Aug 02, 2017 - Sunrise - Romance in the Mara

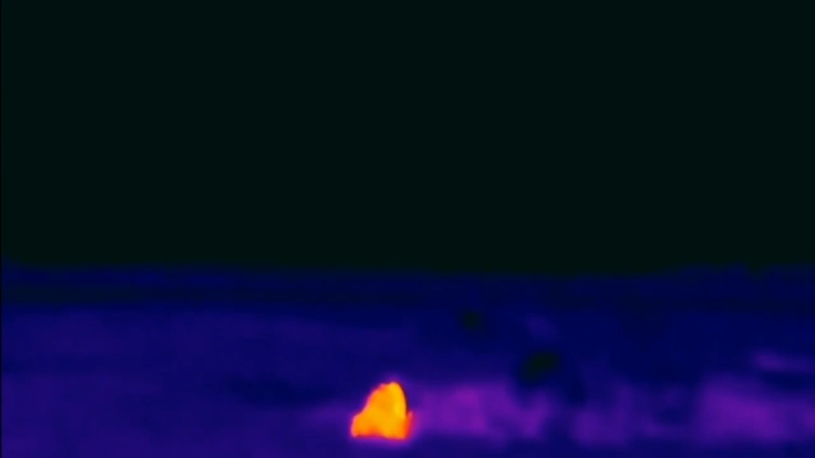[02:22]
right well that's the family friendly version and there's the color version